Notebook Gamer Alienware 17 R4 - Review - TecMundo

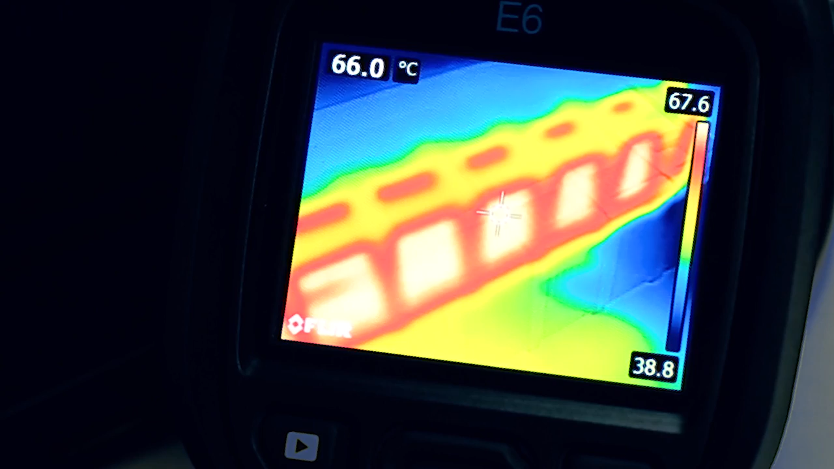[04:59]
On screen: spot 66.0°C
Claro que tanta potência gera muito calor, então é normal temperaturas de quase 70 graus Celsius.